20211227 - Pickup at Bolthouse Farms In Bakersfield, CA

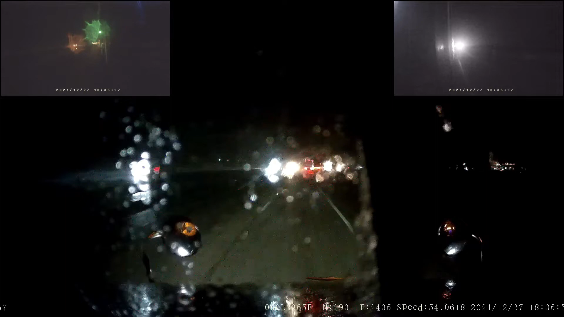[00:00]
What's up, you guys? Alright, time to pick up a load here, and I'm going to be going to Bakersfield to pick up at Bolthouse Farms on the east side of town. I'm going to go ahead and start this video a little earlier than I normally would because I'm in the Tehachapi Pass. I'm still getting into the Tehachapi area right now, and I'm starting to get snowed on, so, or is it sleet, I would call it, snow flurries and rain.
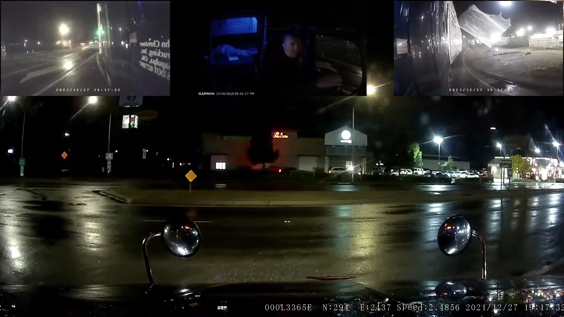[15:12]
Okay, I can't see very well because these signs here on the... I can see traffic coming, but there are signs here on these light poles and other stuff here, and just they got really hard for that. Like, our, yeah, we're clear. And I got a red light over here anyway.
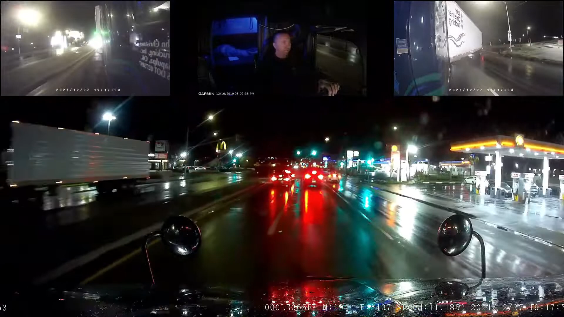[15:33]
Not like anybody can go very fast. Okay, we'll get across the railroad tracks here, then the light right after that will be Edison. Satellite view map. There is a guard shack.
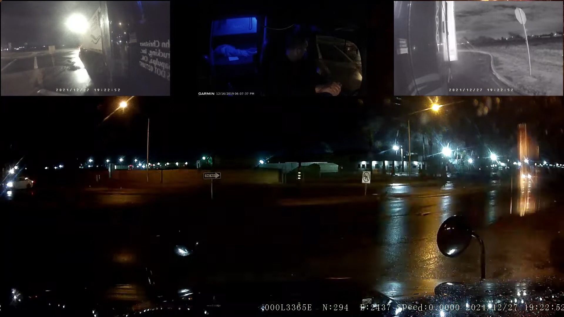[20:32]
Miss the driveway, I know how to correct it. Come on, so I got. It's kind of a pain here though, because you can't see over the top of the hill there, the overpass. And every time I look, there's somebody new coming. I'm not gonna keep playing this game.
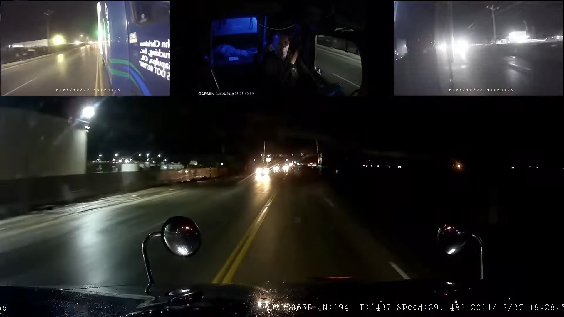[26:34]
Actually, the railroad crossing right here, it looks like. We're going to make this left coming up here. Is there even a left turn lane here? I can't tell.